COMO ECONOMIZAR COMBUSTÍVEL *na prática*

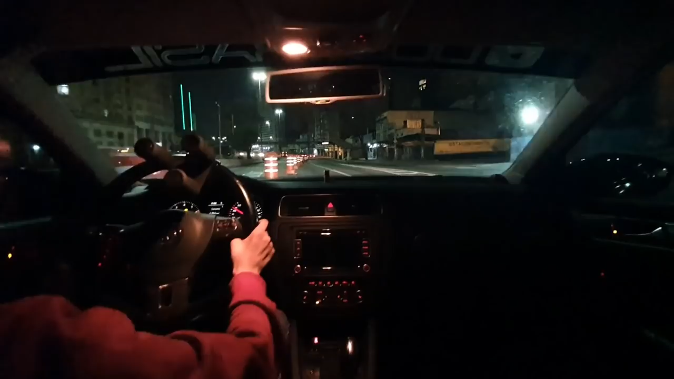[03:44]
muito alto Nossa Nossa Nossa, velho Ah, eu não vou falar nada Por exemplo Agora o consumo tá em 25 Km por litro Nossa O G faz 25 Km por litro Não Ele está fazendo nesse momento Porque a média lá de cima tá alta Porque eu fiquei muito tempo desengatado Na hora que estabilizar Que eu pegar uma subidinha Um farol igual agora Ele vai diminuir Tá aí, ó 22.8 nesse momento Mas ele ainda tá desestabilizado Ele tá com a média Foi muito alta lá no neutro Então agora que vai voltar Ele deve estabilizar Agora que tá de boa Uns 18,
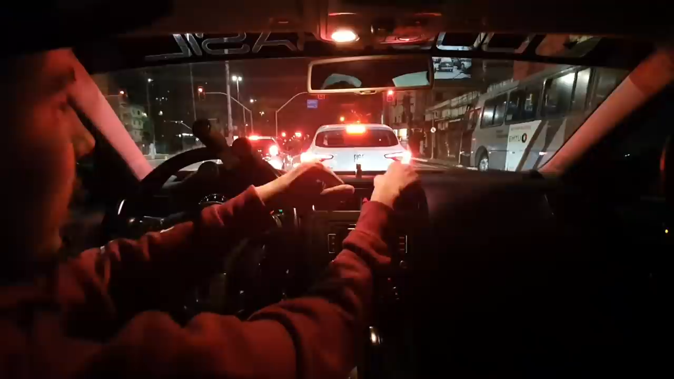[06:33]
Quando o carro Imagina tá aqui, ó Os dois Você vê que o carro Tá só diminuindo um pouco a velocidade Você não freia Só solta o acelerador Deixa o carro ir Porque esse cara vai embalar de novo E aí você acelera Se esse cara diminui um
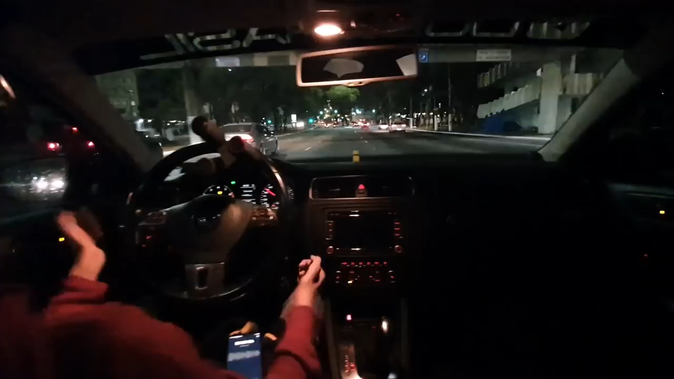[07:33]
Quando é assim Agora eu tô na quinta marcha Porque eu tava todo mundo andando Eu não vou fazer nada Fechou o farol Eu prefiro gastar O pastilha de freio Porque Eu gasto muito menos Em pastilha de freio